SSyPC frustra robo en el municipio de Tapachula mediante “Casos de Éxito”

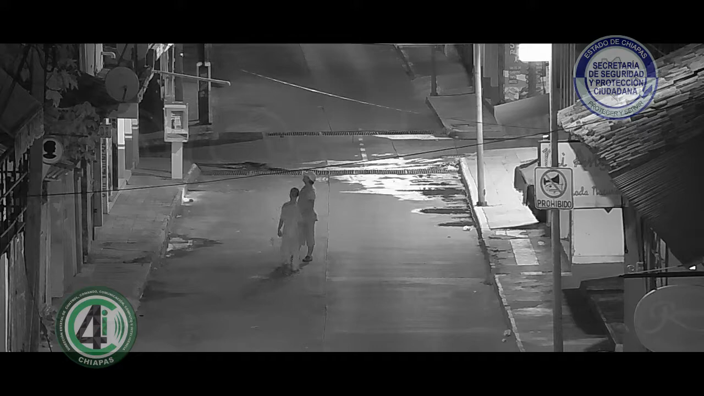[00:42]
Es en punto de las 2 horas o en 42 minutos de la madrugada, cuando los operadores detectan la presencia de dos personas quienes observan a las afueras de un comercio. En segundos, uno de ellos se inclina para que la otra persona se coloque en sus hombros y lo auxilie para subirse al balcón del establecimiento. Lo que propició dar aviso a las autoridades, quienes se dirigen al lugar de los hechos, mientras tanto las cámaras de vigilancia siguen observando el suceso,
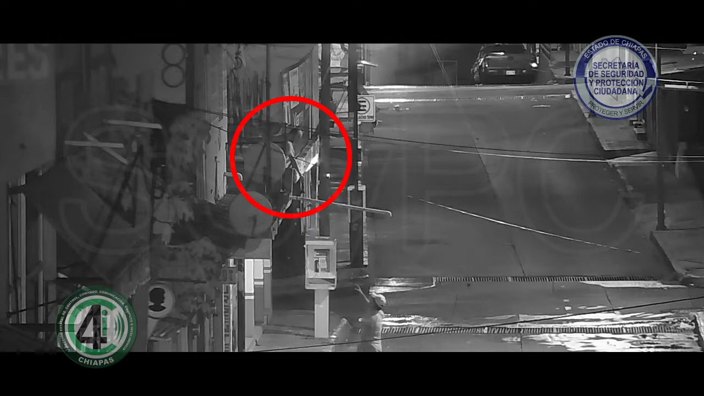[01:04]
notando que las personas señaladas se arrojan objetos presuntamente sustraídos del interior del inmueble.